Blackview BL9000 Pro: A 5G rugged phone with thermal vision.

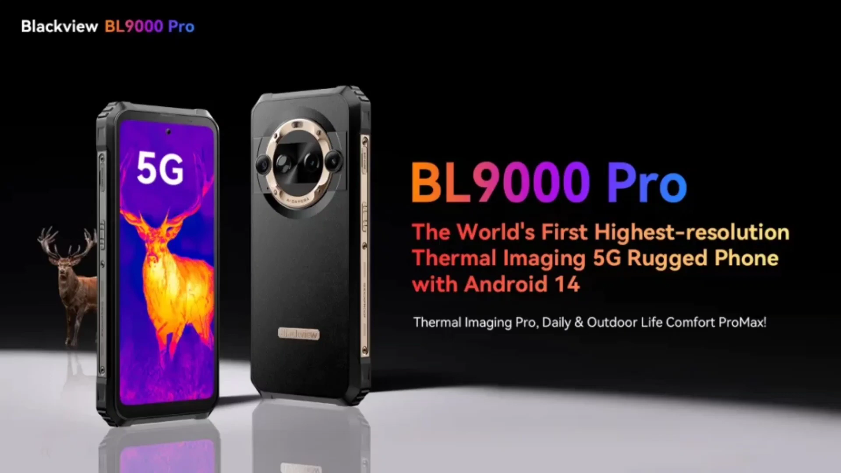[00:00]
Blackview is a brand best known for its rugged phones, but what makes it stand out isn't simply support for 5G or its massive 8,800 mAh battery pack, rather, the access to built-in high-res thermal imaging like what you see in military movies.